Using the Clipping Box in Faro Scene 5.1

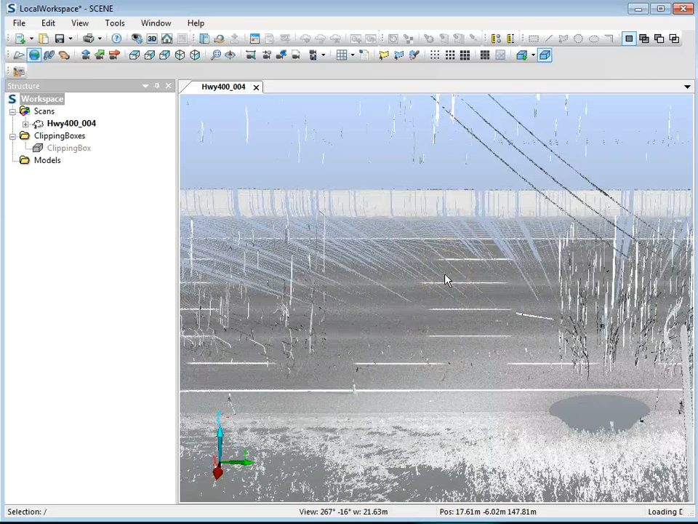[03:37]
So that's one way that you can use it to clean the roadway surface.
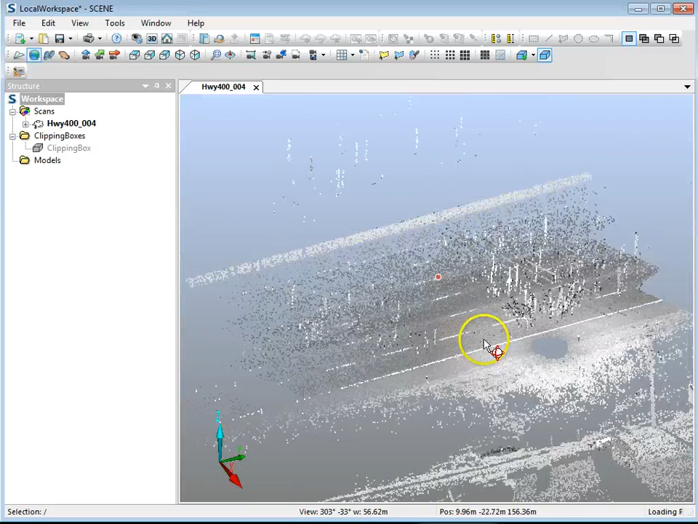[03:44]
Now, if you have a very, very straight roadway surface, I have a relatively straight roadway surface, you could have it just highlight the entire road surface and then just clean all the noise at once.
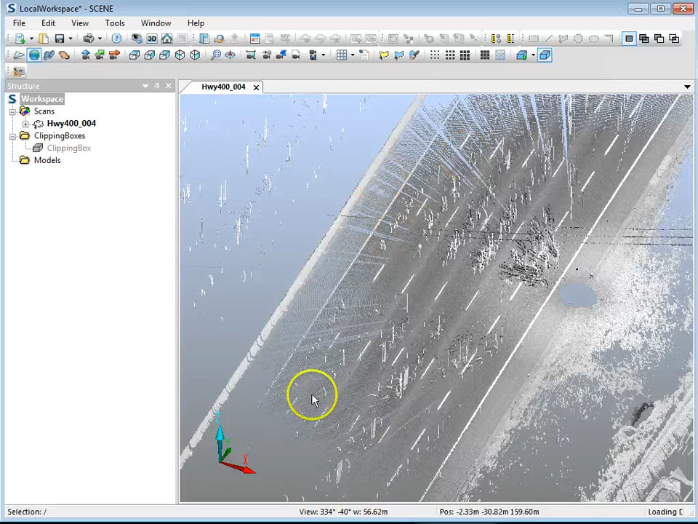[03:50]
And I could show you that. Why not? So I'll do that.
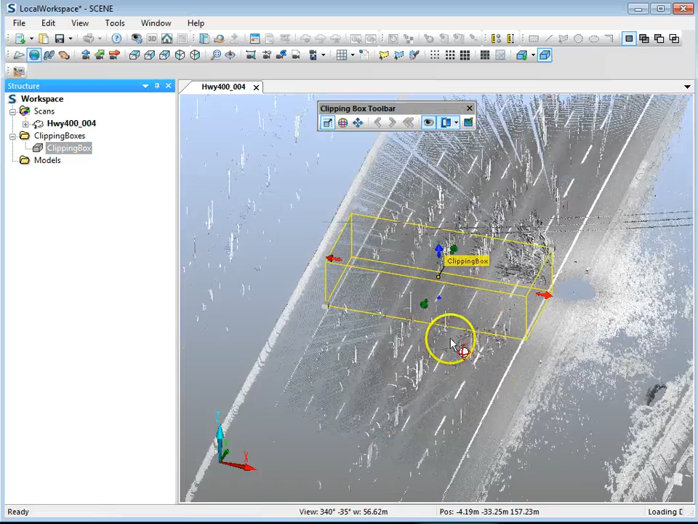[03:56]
I'm going to go back to my top view. And I'm going to zoom out here.